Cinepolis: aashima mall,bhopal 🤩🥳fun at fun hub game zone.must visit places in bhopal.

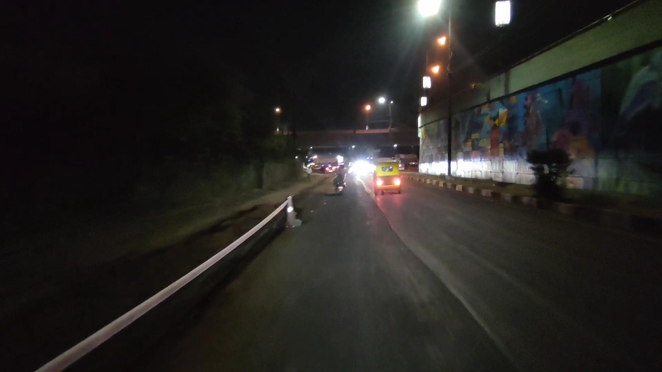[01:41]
जहाँ से आप राइट साइड चले जाओ तो हबीबगंज स्टेशन मिल जाएगा और अभी जहाँ से मैं आ रहा हूँ तो एम्स हॉस्पिटल का एरिया ही है जहाँ से एम्स हॉस्पिटल,
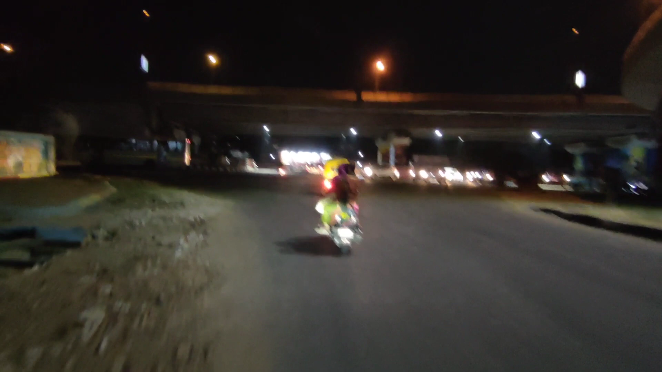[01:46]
और लेफ्ट साइड जहाँ मुड़ रहे हैं अभी तो ये होशंगाबाद रोड।